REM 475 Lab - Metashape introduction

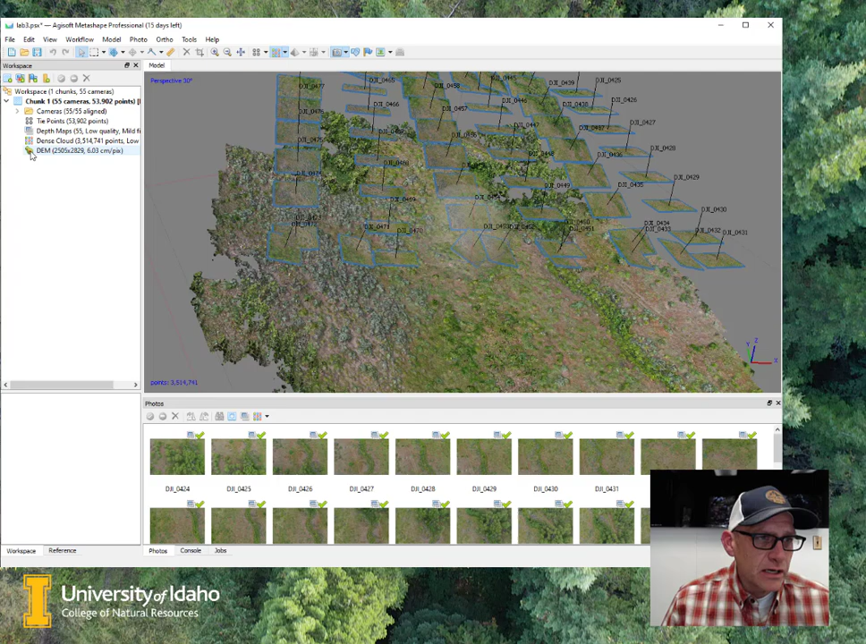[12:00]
OK, now notice on my workspace menu here at the left, I have a DEM now. And so I can double click on that. And there's my elevation model for the for this area. And we'll talk about these in subsequent labs. But you'll notice that I've got some sort of weird smudging and stuff happening here at the edges. And that's just due to poor reconstruction because I didn't have enough overlap, image overlap at the edges. OK. But generally, it's this center portion of what we're really interested in. OK.